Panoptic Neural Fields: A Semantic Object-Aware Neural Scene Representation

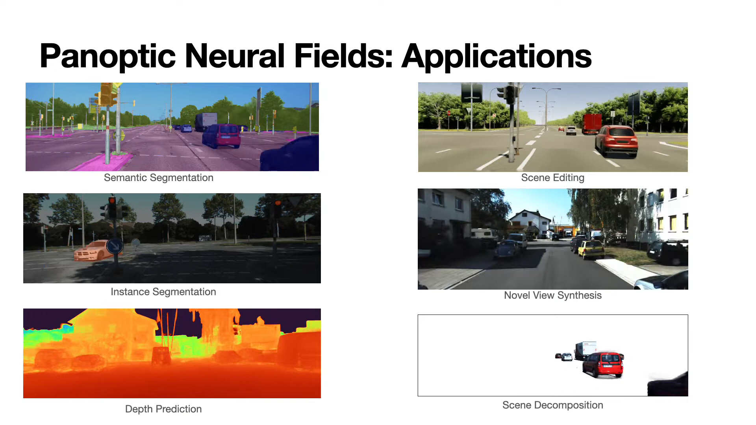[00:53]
We demonstrate several applications of our framework like Panoptic Segmentation, depth prediction, novel view synthesis, and scene editing. In our model, stuff is represented by a MLP that produces color, density, and semantic field.
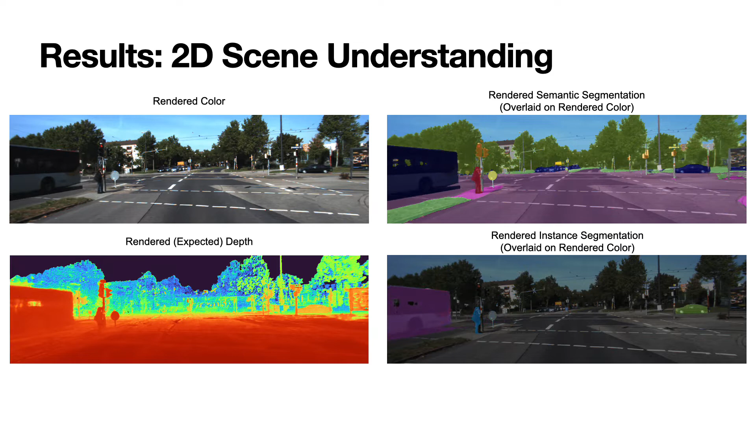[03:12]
and instance segmentations obtained by simply rendering the learned neural representation of a kitty scene. Note that these are challenging sequences since the videos are taken from forward-facing cameras and they often have very little parallax.
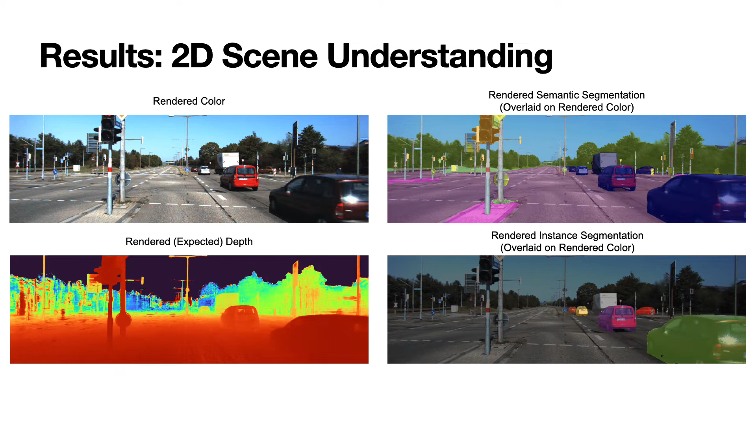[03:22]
As can be seen here, our model still reconstructs all objects with high fidelity. Panoptic neural fields offer a unified representation that allows several of the 2D scene understanding tasks to be performed seamlessly, by a simple forward rendering pass.
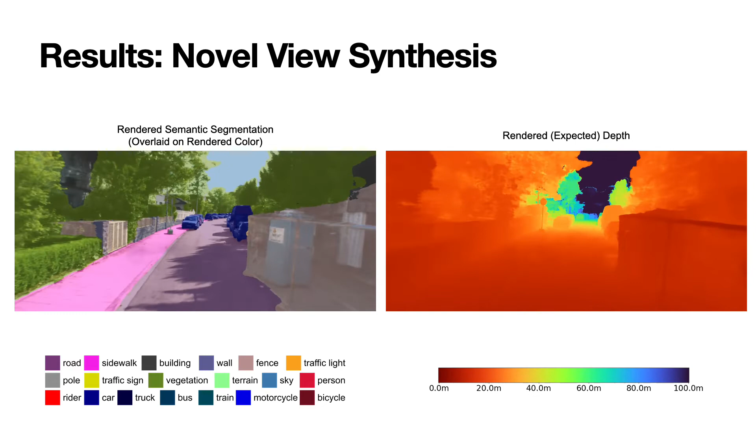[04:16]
Here we show rendered semantic segmentation and rendered depth images along novel views on a kitty 360 scene. Note that we only use the forward-facing cameras from the dataset. As can be seen from these results, the rendered semantic segmentation are temporally consistent, which traditional image segmentation models often struggle with.
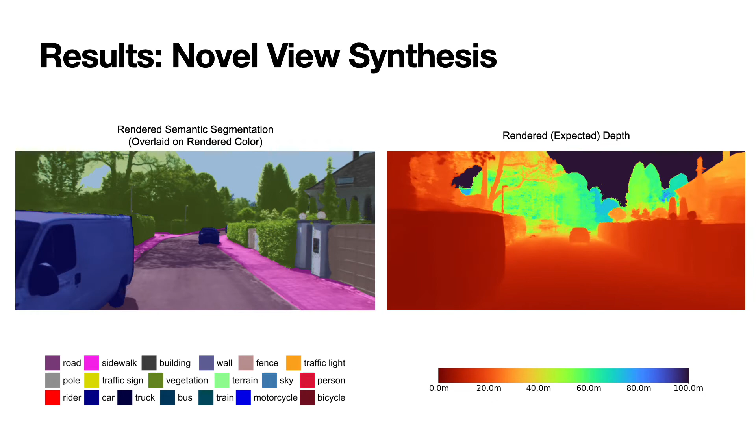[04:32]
Here we show results from another kitty 360 scene. Note that our model both correctly reconstructs and segments many of
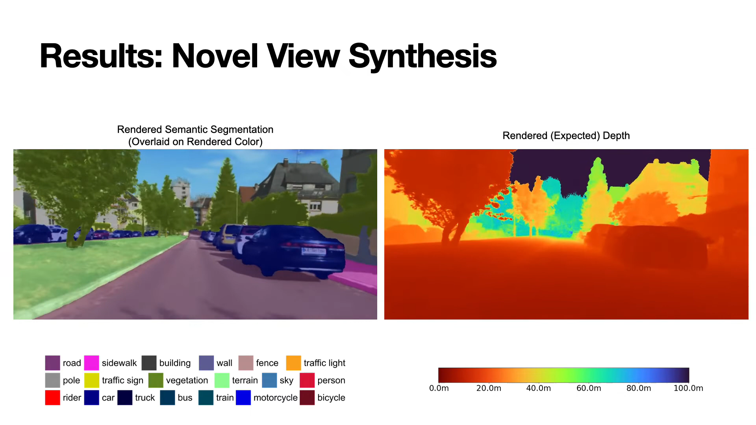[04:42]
the difficult thin structures like lamp posts and sign symbols.
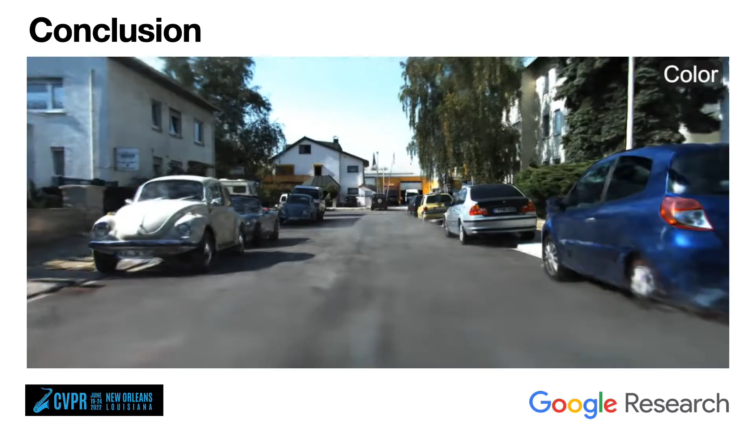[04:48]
We presented an object-aware semantic neural scene representation which we call panoptic neural fields.
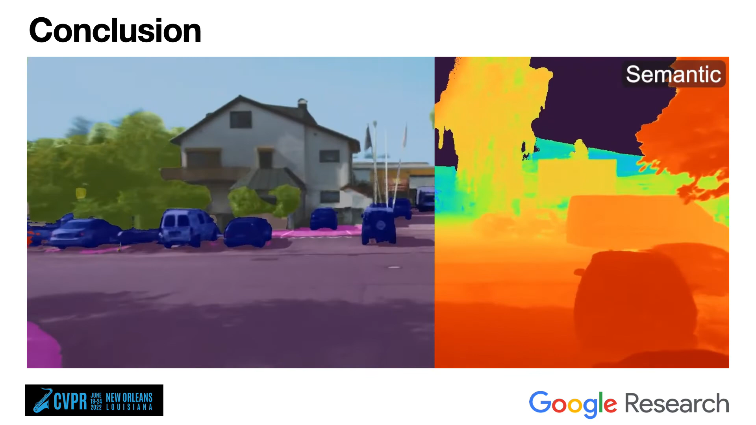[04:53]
Panoptic neural fields can be queried to obtain density, color,
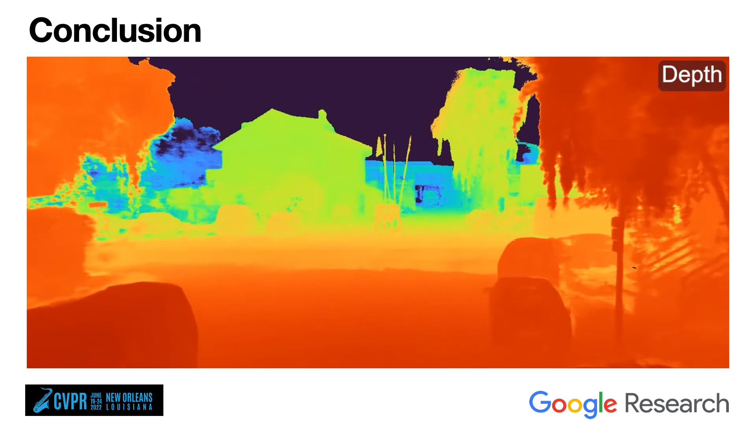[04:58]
semantic, and instance label of any 3D point over time.